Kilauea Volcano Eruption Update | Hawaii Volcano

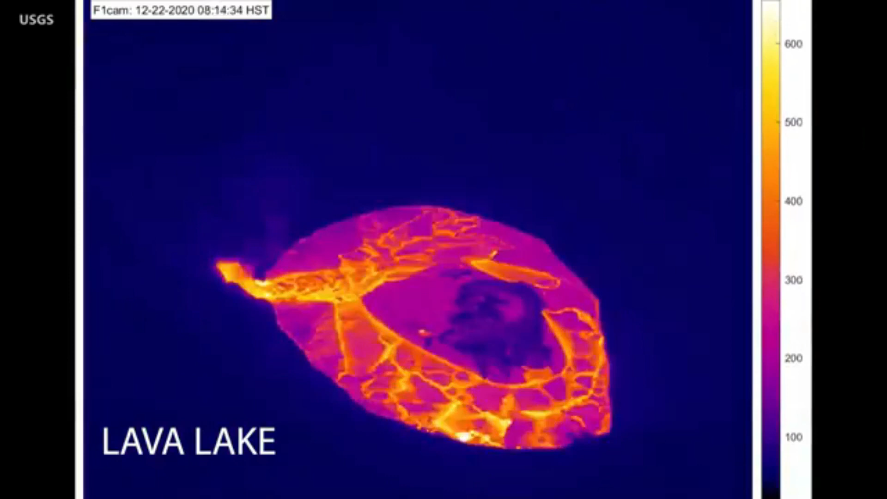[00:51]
Two vents continued erupting on the north and northwest walls of Halima Yuma.
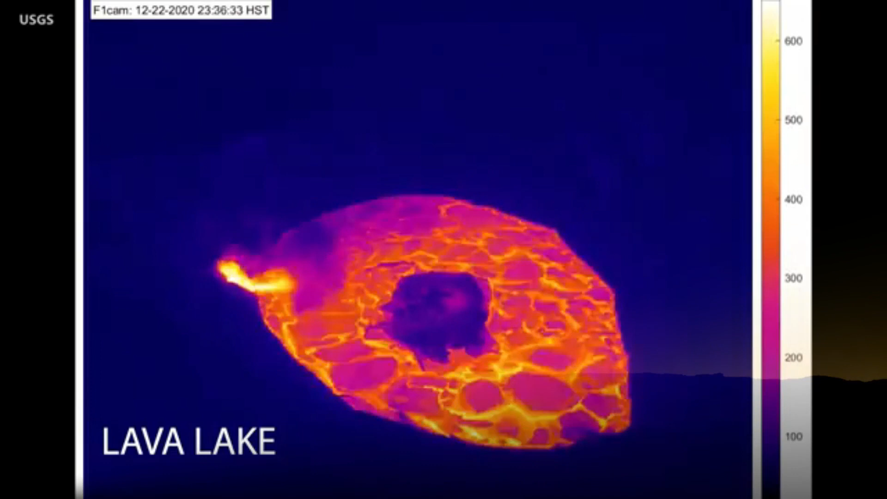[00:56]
The west vent, which is located on the lowest down-dropped block within Halima Yuma crater, was intermittently active.